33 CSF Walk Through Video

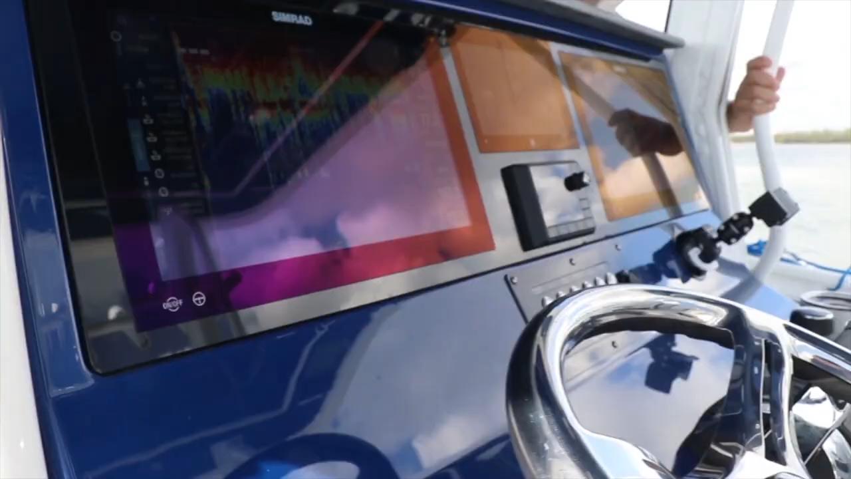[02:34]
All right, so this is the new command station for the 33 CSF.